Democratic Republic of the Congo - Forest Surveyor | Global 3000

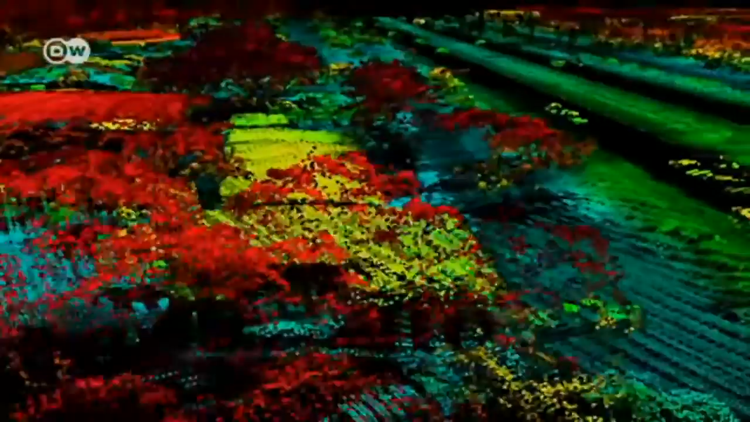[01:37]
The result is a three-dimensional map that indicates tree height, buildings, roads and open areas.